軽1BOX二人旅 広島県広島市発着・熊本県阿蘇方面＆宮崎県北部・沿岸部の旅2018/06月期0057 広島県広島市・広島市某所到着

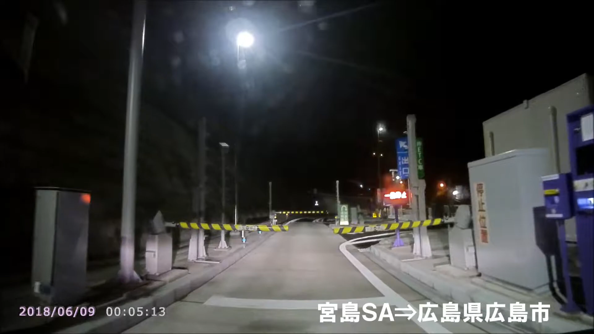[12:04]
るわ。 割引 品って 5,300円。90% だ って右方向です。 で、膝 まもなく斜め右方向です。